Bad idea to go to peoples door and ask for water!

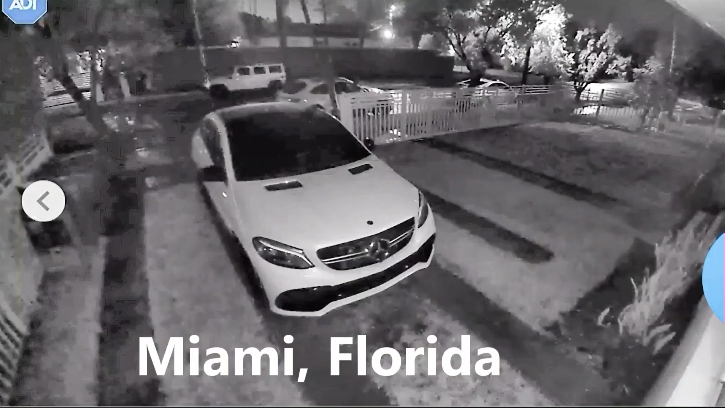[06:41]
Coming out of Miami where the storm's coming in and it's not stopping them from stealing.